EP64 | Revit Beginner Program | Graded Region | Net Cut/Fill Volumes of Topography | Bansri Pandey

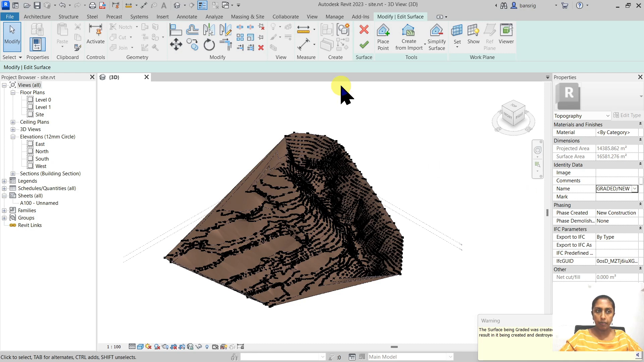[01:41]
I'm going to finish that up. So I have a new surface that I'm going to work with in my project now.
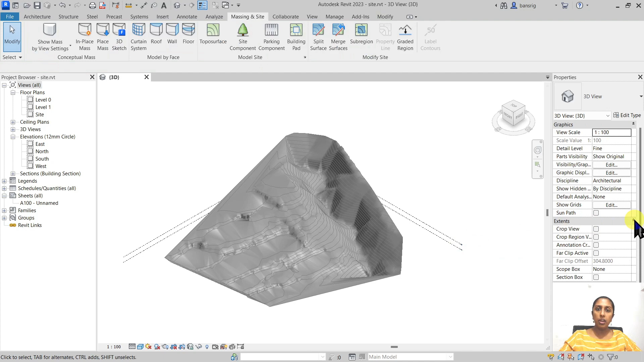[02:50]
I like to give both of these surfaces a name so that whenever we are selecting we know which surface we're selecting to. This new surface is already in the new construction phase and it has not been demolished. Now I can go ahead under the view filters and filter out what I like to see. So I would like to see the show new surface and it's going to show me only the new construction object.
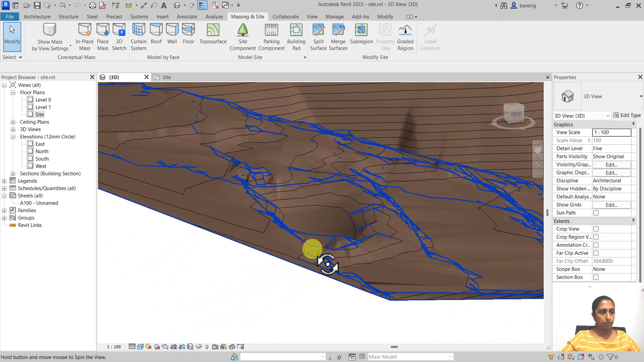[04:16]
Later on I can fill it up with some water but for now I have an excavation in this area.